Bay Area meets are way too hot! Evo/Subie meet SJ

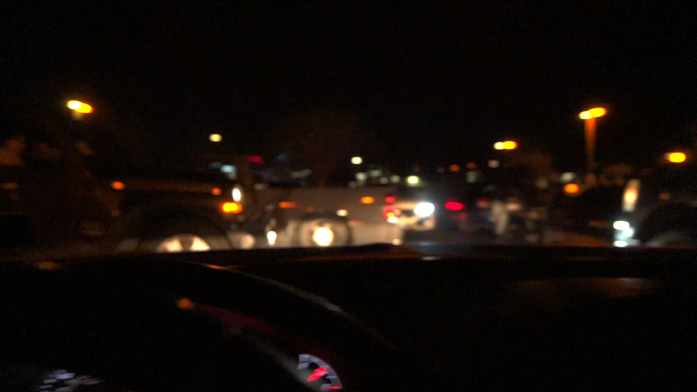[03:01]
it is popping out here dude east side san jose and the in and out t-sane parking lot ridiculous